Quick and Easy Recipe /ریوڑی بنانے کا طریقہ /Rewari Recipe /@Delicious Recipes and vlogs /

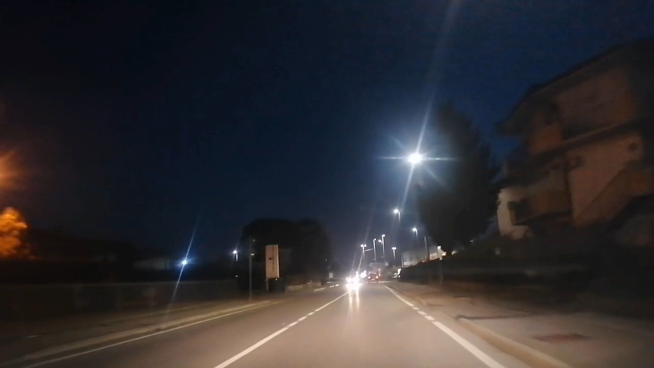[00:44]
جو ہے نا لائٹیں وغیرہ لگائی ہوئی ہیں ہاتھ جگہ پہ ہی اور مارکیٹ پہنچ گئے تھے ہم لیکن یہ کہ مارکیٹ کے اندر کی ویڈیو بہت زیادہ میں نے نہیں بنائی تھی پھر ہم نے